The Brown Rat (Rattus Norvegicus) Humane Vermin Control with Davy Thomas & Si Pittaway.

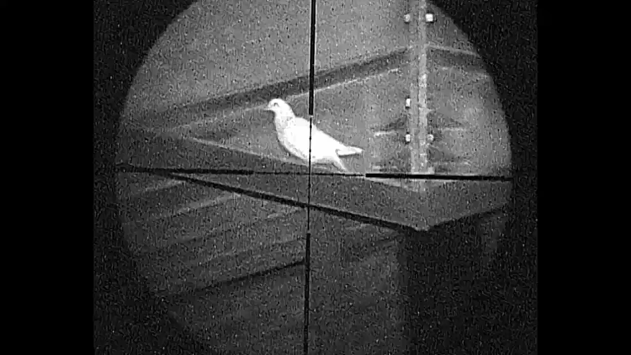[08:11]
I move into a position and I see this one here with a nice safe backstop, and I target it using the 2.2 caliber XVI.
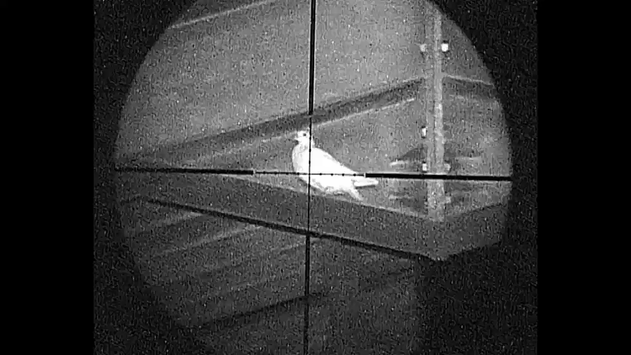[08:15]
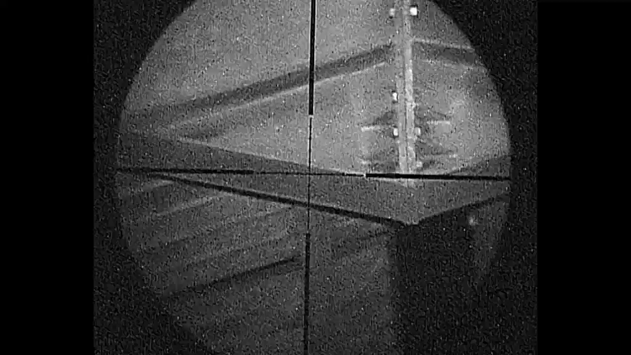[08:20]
You can see I hit it cleanly in the heart and it drops straight down to the floor.
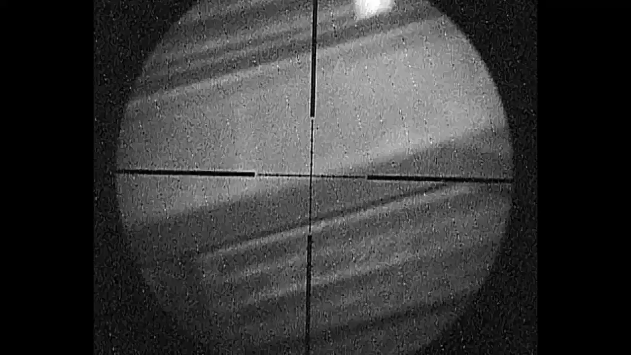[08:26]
Can't find it. Right, as you can see, there's another ferrule there, and the one I took was actually in the steel there. This one we're not going to shoot, simple reason. There's some sort of like asbestos roof,
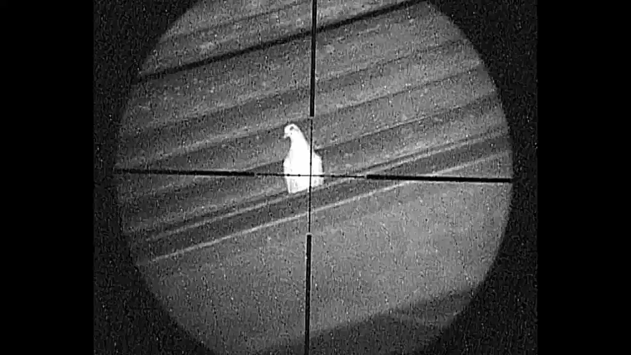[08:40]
and the pellet will probably go straight through it at this range, which is probably 15 yards, and cause damage to the roof. But if I come down slowly,
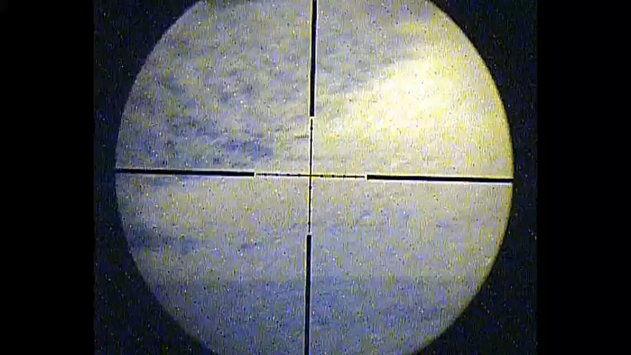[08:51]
try and locate it for you. There's the one what we did it, and so it went straight through and straight down.
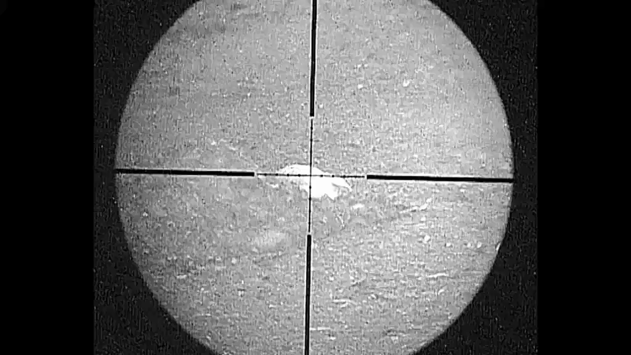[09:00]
Hence why we're not taking the one on the roof. Due to the problem with obviously pellets damage the roof, Davy's moved now to his far right hand side and he's in a position resting his S410 on one of these metal poles with his laser on,
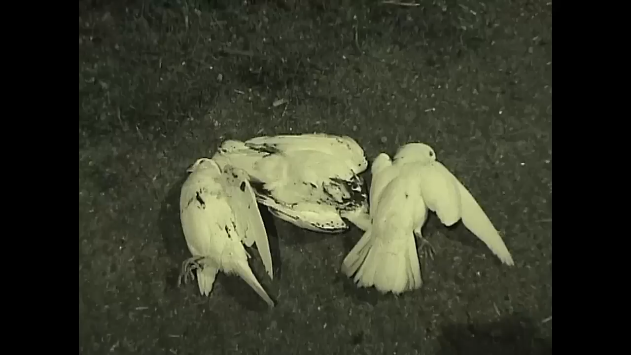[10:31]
So there you go. There's the three white feral pigeons. And the farmers wanting these got rid of as well. And I'll just zoom in, and there's the last bird. You see Davy hit it, and there's the exit wound. This rat was just outside the barn. It was hiding under a pallet.
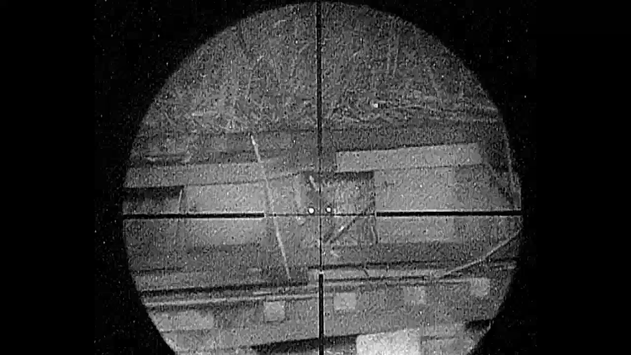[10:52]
You can see it gets shot at there quite humanely, and it falls between the pallets, kicks about a bit as normal with the nerves, and then dies.
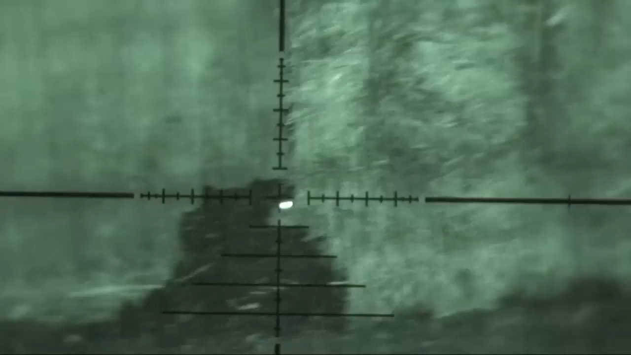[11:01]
Now, this rat was identified, but there wasn't really enough of its head showing to guarantee a pellet in the brain,
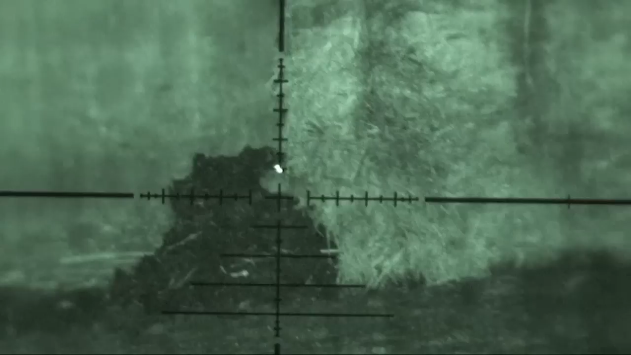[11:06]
so Davy switched to the closer target, which was this one here, which is out in the open, allowing him to take a nice shot to the brain,
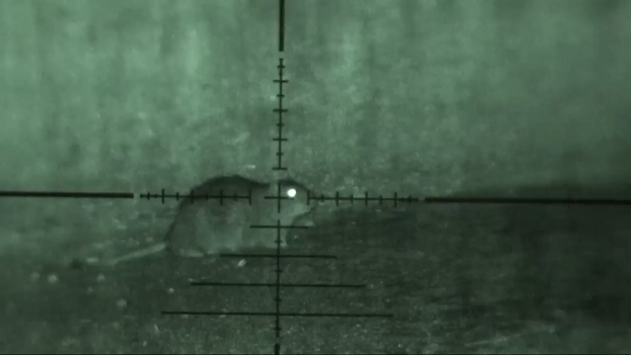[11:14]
as seen here, dispatching the rat very cleanly.
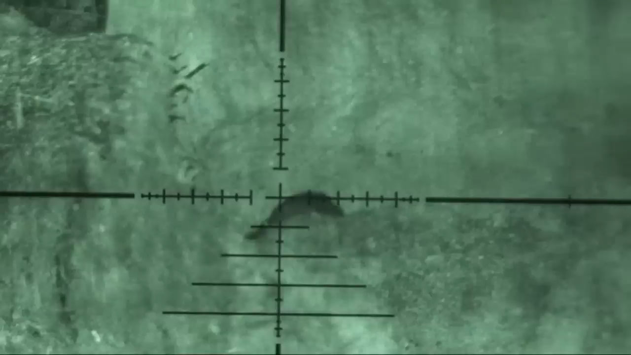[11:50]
This one don't want to stay still too long. Well, did that time.
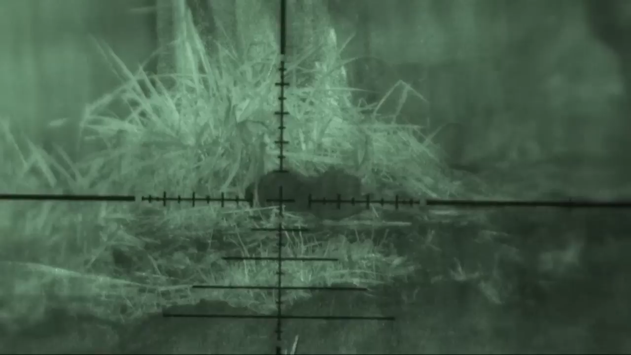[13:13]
He must have been over the kip or tucking into something really nice there. This is footage showing the cannibalistic tendencies of a rat,
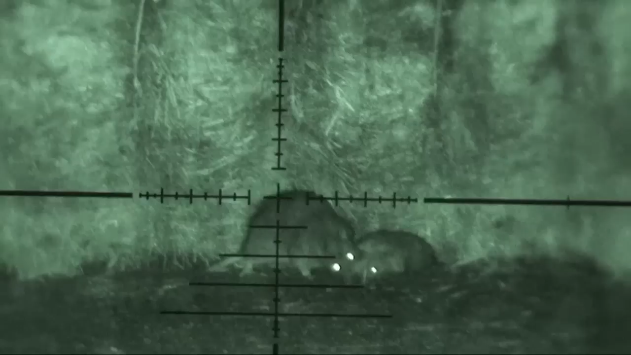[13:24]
and you can see this case, it's licking and eating the throat of its dead mate. We've got a rat here, look. It's going to cock the XBI.
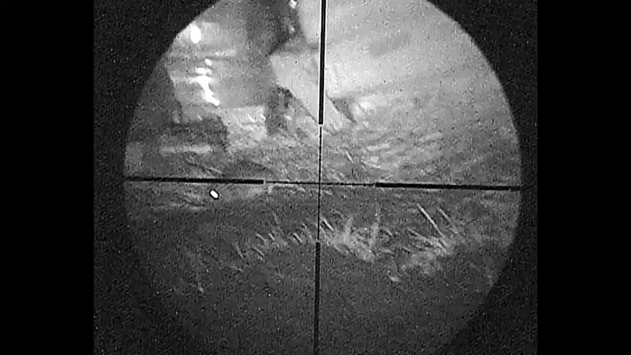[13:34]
See that, it went straight through his head, and at the paper at the back rolled him straight over.
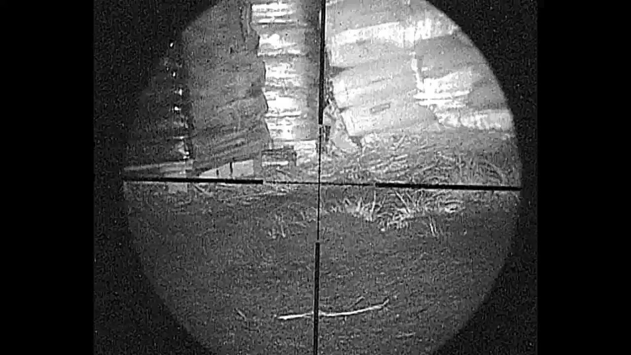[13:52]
I'll just zoom back out of the magnification.
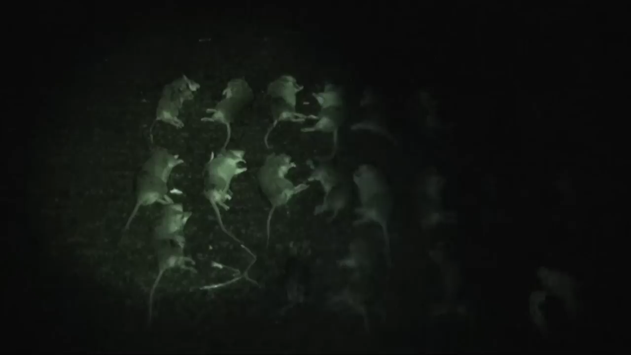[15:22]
Three rats. Just trying to zoom out a bit more.